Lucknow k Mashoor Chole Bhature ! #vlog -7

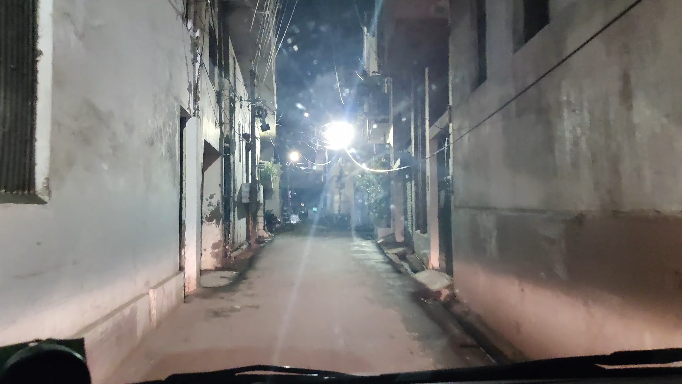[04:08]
मंदिर लखनओ का मतलब आगे मन्दिर यह तो मार
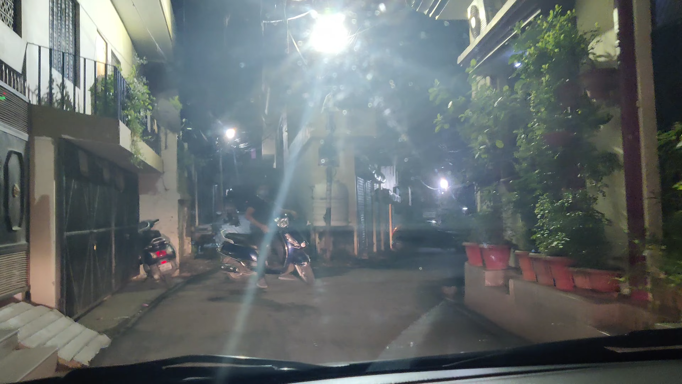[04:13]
गाय और यह हैं हमारी चोट की गलियं जहां हमारा और मम्मी का बच्पन